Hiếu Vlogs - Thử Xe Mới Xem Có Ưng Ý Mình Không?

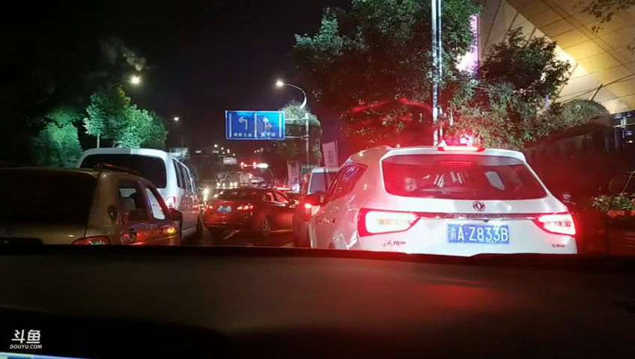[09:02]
直走直走直走直走直走就堵了这呗直走就这里一点堵过来就不堵了走那个湖西大道直走了之后走湖西大道大概过两只你会啊左边左边是空的慢点左边别人不让你进去啊车面别人排过来你想插进去啊
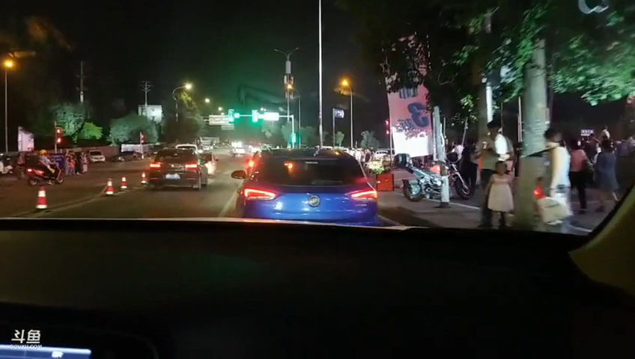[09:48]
你就一直先打着右拐打着右拐执行车道嘛好 那就执行了